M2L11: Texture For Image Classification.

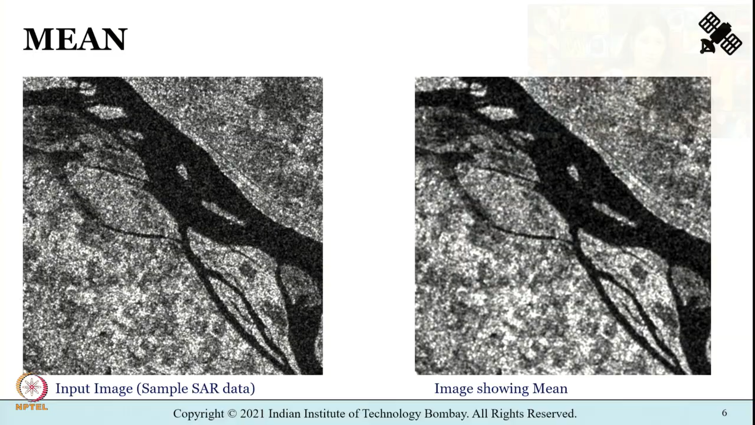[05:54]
Shown in front of you is towards the left side the input image that is the sample SAR data will be shown and towards your right side you will see the image showing mean ok.